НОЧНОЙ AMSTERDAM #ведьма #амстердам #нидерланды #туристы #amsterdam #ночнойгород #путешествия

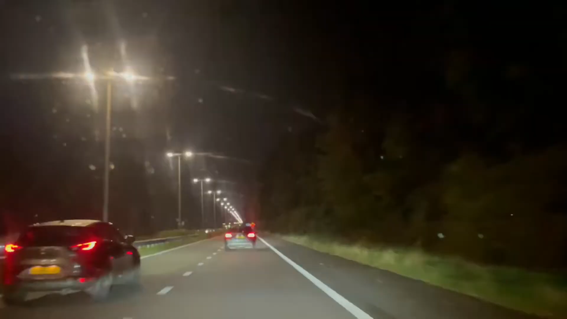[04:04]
так ну а мы уже практически кажется подъезжаем вот три три четыре километра до центра так показывает навигация с левой стороны я к сожалению не успела нажать на кнопку такие красивые небоскребы были чем-то прям америка напомнила
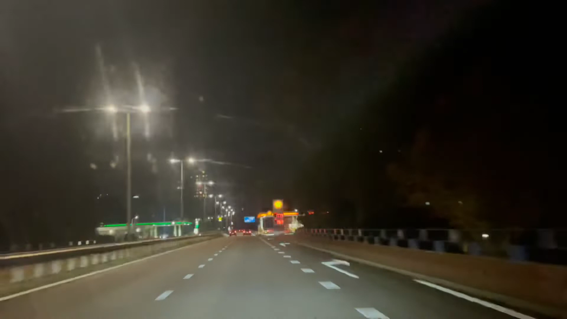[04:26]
что ли ой как красиво и 500 метров века
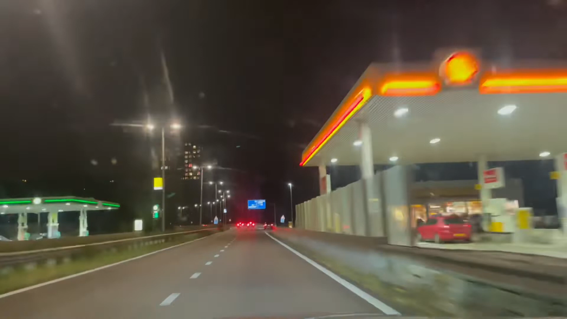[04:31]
так что здесь стоит Слева, я не знаю вам видно или не видно.
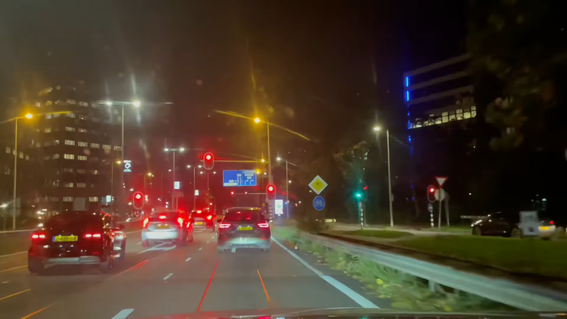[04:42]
Небоскрёбы просто. Значит, сейчас перед нами какое-то кольцо, мы от него уходим направо и это 2 с чем-то километра до центра.
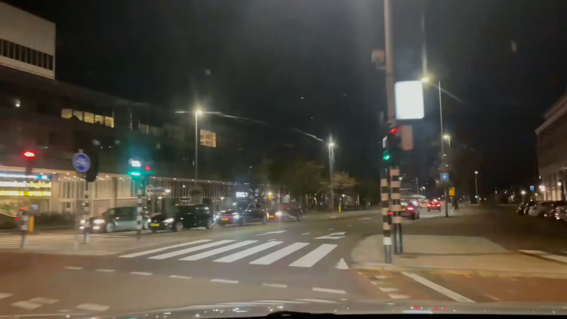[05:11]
В следующем 2,4 километре до центра. Следующий же 2,4 километре до центра.